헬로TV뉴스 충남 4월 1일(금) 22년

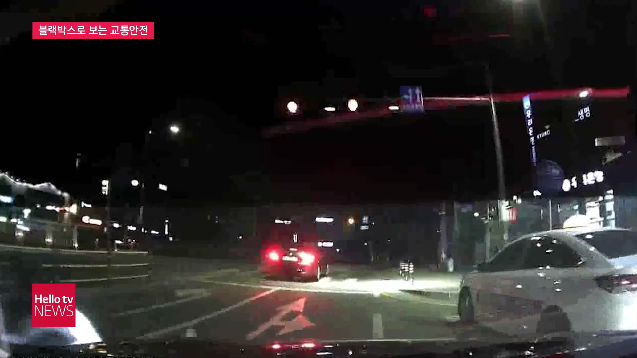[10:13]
블랙박스 차량이 2차로로 들어가는 순간 좌측에서 충돌 사고가 발생합니다. 블랙박스 차량을 피하려던 오토바이가 넘어지면서 운전석 측면에 부딪히고 운전자가 다친 사고였는데요.